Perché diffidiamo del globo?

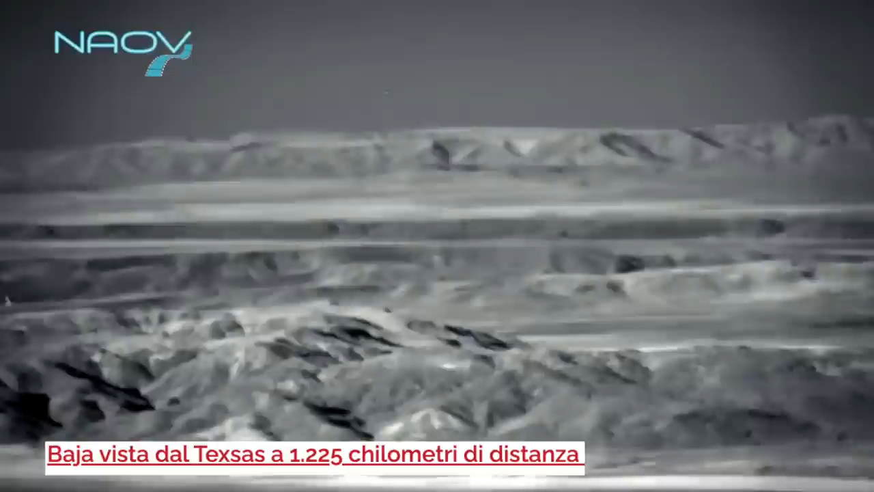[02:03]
Un orizzonte in piano a centinaia di chilometri senza alcuna curvatura.